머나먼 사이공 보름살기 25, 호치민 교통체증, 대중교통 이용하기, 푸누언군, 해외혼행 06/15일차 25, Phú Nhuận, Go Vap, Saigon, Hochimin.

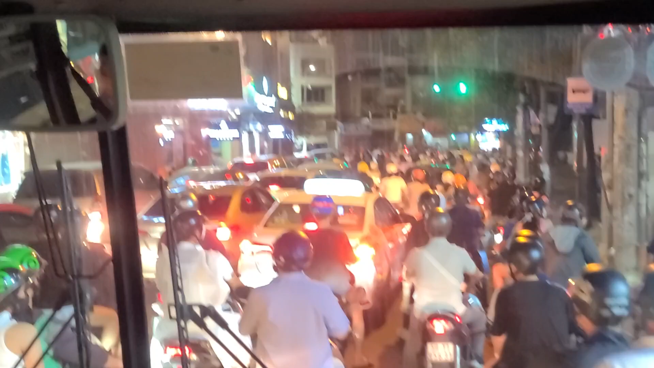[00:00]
안녕하세요. 2023년 11월 18일 토요일 현재 시각 저녁 7시 22분 여기는 베트남의 호치민 호치민 중에서도 시내 근처에 남았습니다.
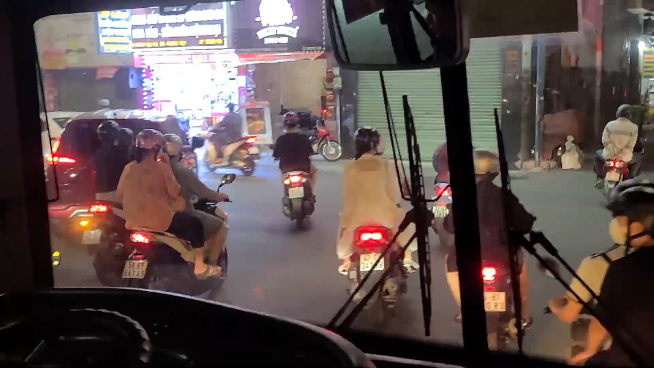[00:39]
버스 아저씨 이 버스는 3번 버스입니다.
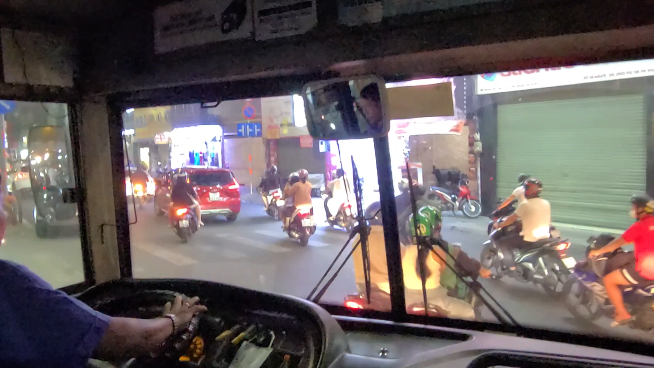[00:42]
버스는 3번 버스 정말 교통량 오토바이
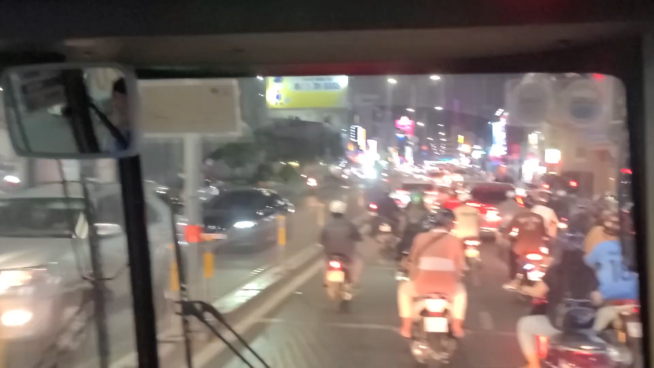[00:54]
시내에 가고 있는 중입니다. 일본에 있는 박당 2차가 3번 버스인데 박당 오토버스 터미널 바로 가더군요.
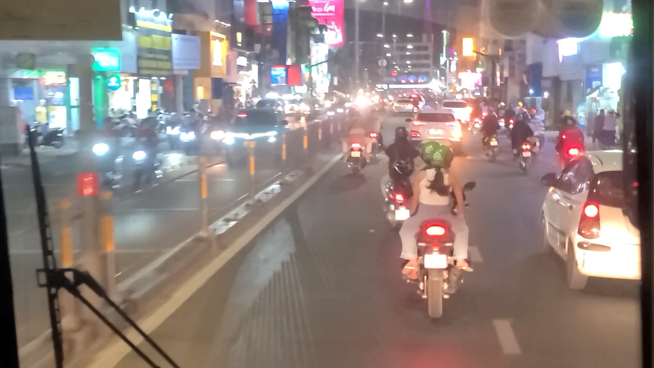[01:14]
버스 버스 비유의 요금은 6,000동 3,300원 이분 되게 와일드하게 운전하시네 커칠게 운전하시네 버스는 이정도 보통 커칠진 않는데 많이 바쁘신 모양입니다. 버스 버스 타고 서킷 드라이브를 하는군요.
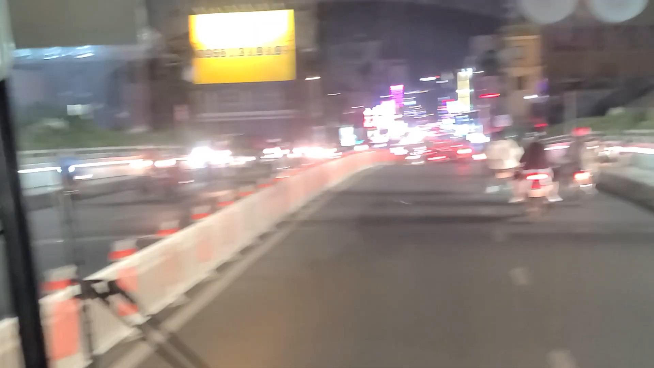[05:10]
다리 건넙다. 이야 여기는 차들 차들 요새는 오토바이 만큼 차들도 많아졌어요.